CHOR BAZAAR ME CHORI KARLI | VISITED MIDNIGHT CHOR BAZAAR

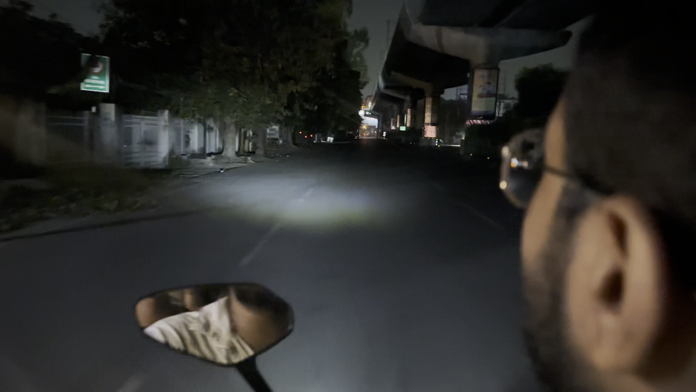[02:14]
अभी देख सकते हैं आप लोग की कितना सन्नाटा है सड़क पे है यार। 3:30 बज रहा है करीब। 3:30 बजे का कुछ ऐसा माहौल है अपने लखनऊ का, है ना।
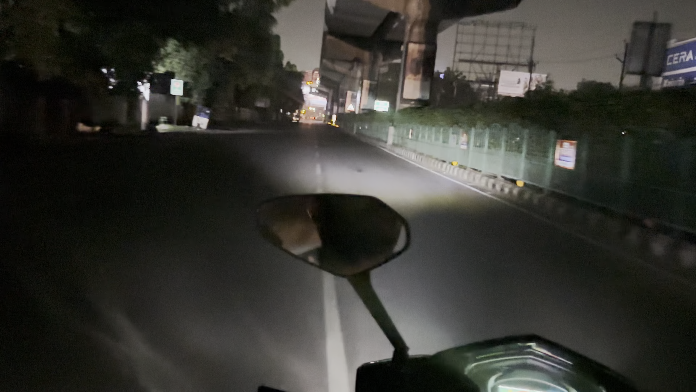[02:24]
काफी रफ्तार है यार। ओला स्कूटर है अपनी, बढ़िया।
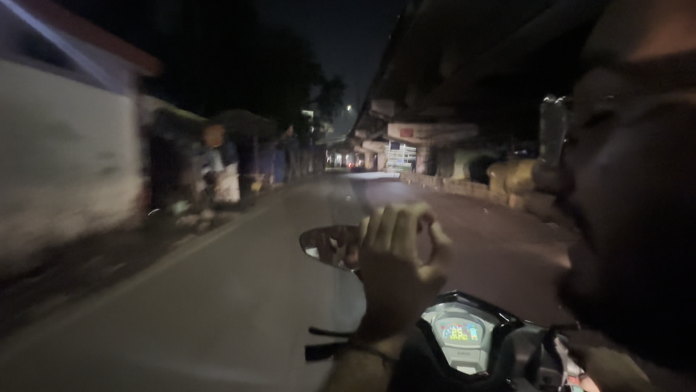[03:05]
सो गाइस आज से पहले इतना सन्नाटा निसारगंज कभी नहीं देखा। तो गाइस पहुंच चुके हैं हम लोग कहाँ, चोर बाजार।